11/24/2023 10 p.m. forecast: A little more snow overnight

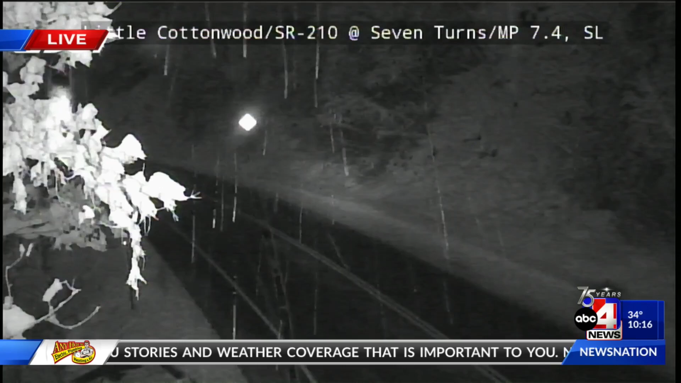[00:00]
We're taking a live look at Little Cottonwood Canyon. Still a little bit of snow coming down in the valley today. Skiers and snowboarders obviously pumped for the weekend ahead.